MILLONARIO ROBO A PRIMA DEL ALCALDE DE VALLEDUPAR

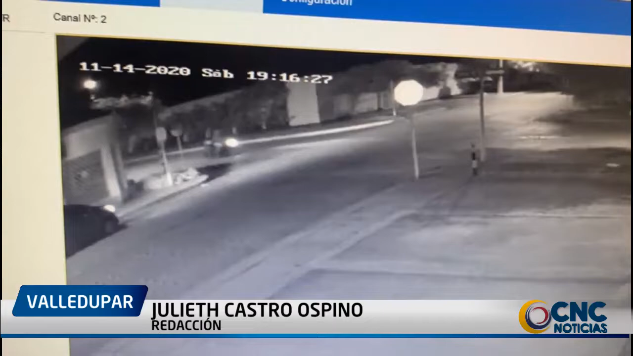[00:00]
Pese a la pandemia, los delincuentes siguen haciendo de las suyas y ya ni la familia del alcalde de Valledupar, Melo Castro González, se salva de los ladrones,
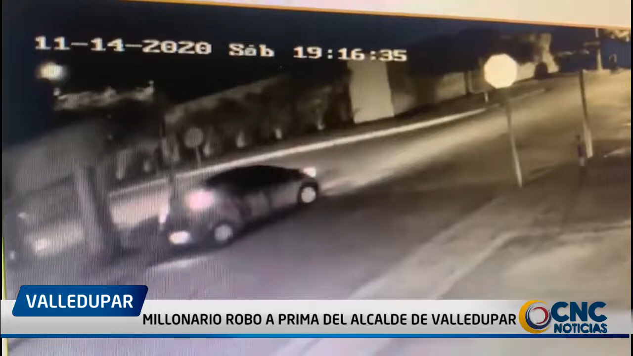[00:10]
pues en la noche del sábado fue cometido un millonario hurto en el apartamento de Iliana Castro Ariza, prima del mandatario. El hurto fue cometido en uno de los apartamentos del edificio Nina Quintero, ubicado en el barrio Novalito de Valledupar, a las 7 y 30 de la noche del sábado, al parecer por una banda de siete asaltantes quienes aprovecharon que el inmueble se encontraba solo para saquearlo. Utilizando como distractor a una pareja que paseaba una mascota,